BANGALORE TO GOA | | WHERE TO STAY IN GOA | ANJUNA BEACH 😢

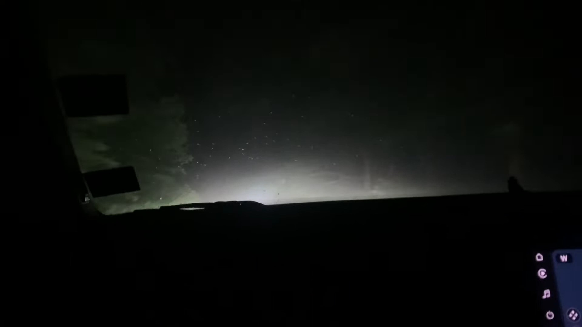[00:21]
अब इधर हमें तीन चार सीआर दिख चुके हैं, आई थिंक सीआर थे वो, और बाकी रोड की कंडीशन ओके है, बहुत ज्यादा ग्रेट नहीं है।
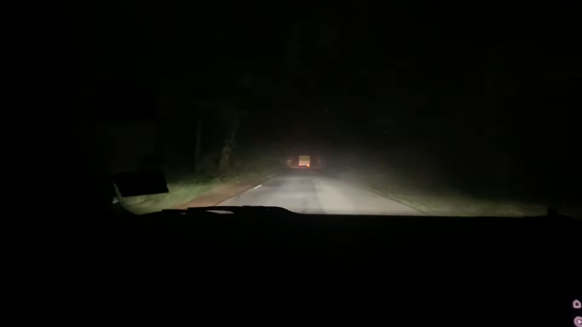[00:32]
400 किलोमीटर तो पूरा हाईवे है, सिक्स लेन, उसके बाद लास्ट के 150 किलोमीटर है जो शायद ऐसी रोड है,
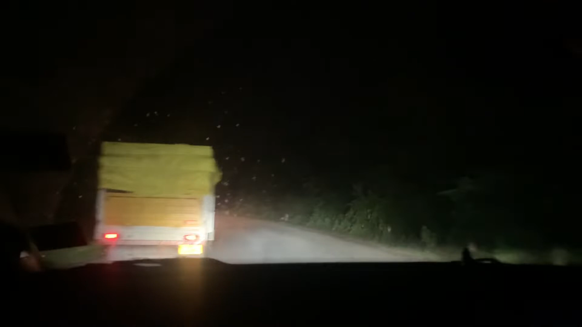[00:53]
जितना भी सेक्शन है ये पूरा काफी डेंस फॉरेस्ट जैसा लग रहा है, बहुत देर से ग्रीनरी में चल रहे हैं। एक तरफ घाटी सेक्शन चल रहा है,
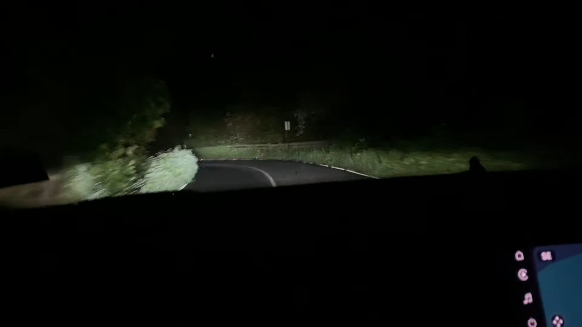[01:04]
रोड भी पूरा हिल वाला है, और कुछ ऐसा एक्सपीरियंस है। विजिबिलिटी इश्यूज भी थोड़े बहुत हो रहे हैं यहाँ पर,